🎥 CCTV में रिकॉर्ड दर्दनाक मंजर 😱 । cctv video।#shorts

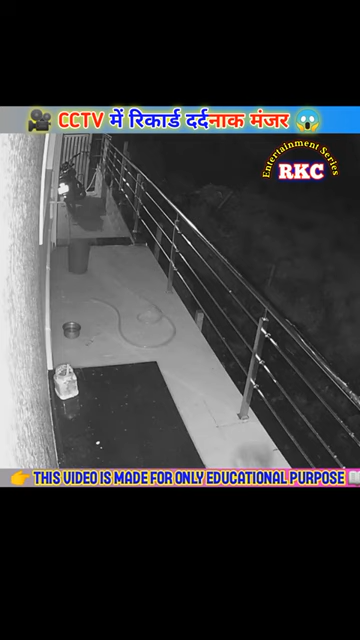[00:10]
पिछा करने लगता है इसके बाद जो होता है उसे देखकर आपके होस्ट उड़ जाएंगे इसलिए वीडियो को लाइक कर दे यह डौगी इस कार के पास आ जाता है और साइब इसे तेंदुवे की मौजुदगी का आभास हो गया
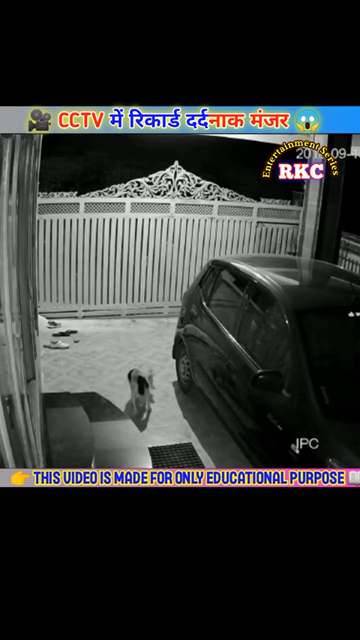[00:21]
है और यह डौगी तेंदुवे से पिछा छुडाने में लगा है लेकिन डौगी का यह लुका छुपी का खेर जादा